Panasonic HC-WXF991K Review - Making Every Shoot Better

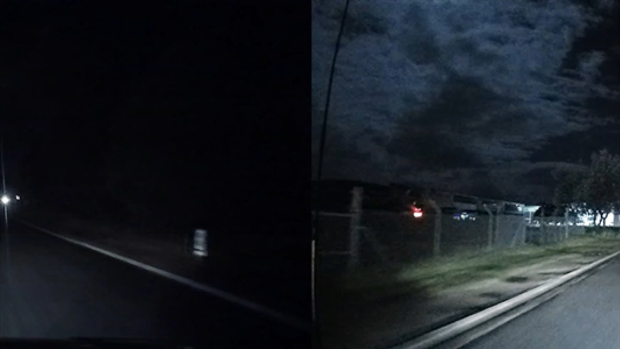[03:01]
super night vision mode camcorders with night vision are like a buffet this one has given you an extra camera edge along with the ir night vision mode for all the dark conditions there